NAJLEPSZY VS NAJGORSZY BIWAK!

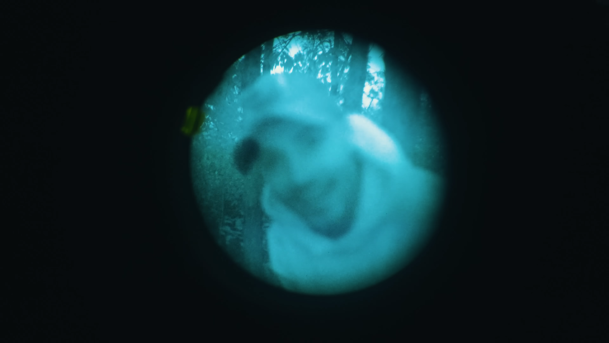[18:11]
Ale ja pierdykam. Właśnie patrzycie przez noctowizor. Ej, za kilka godzin w nocy patrol na tym. Ja pierdykam, to będzie creepy.
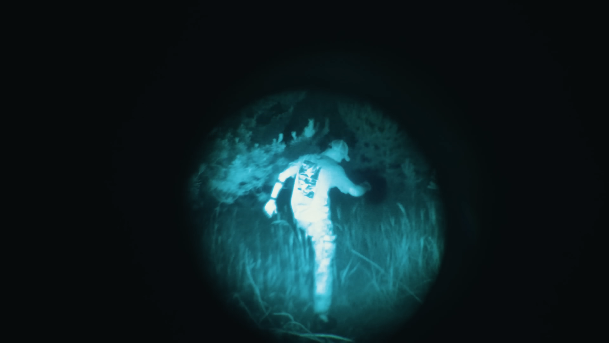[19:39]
A tu jest totalnie ciemno. Totalna czerń. Patrzcie teraz. Ja. A
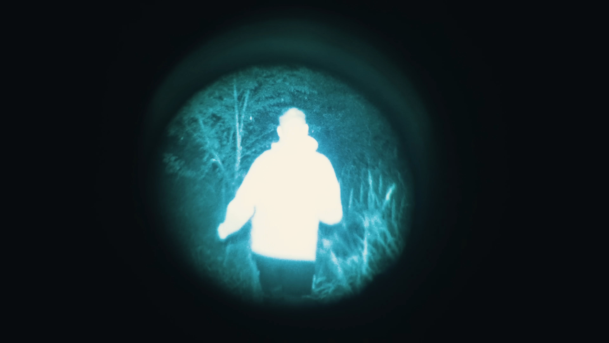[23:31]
Wszystko widać. Stary, wiesz jaki miałbym respekt, jakbym tu przyjechał na dziku?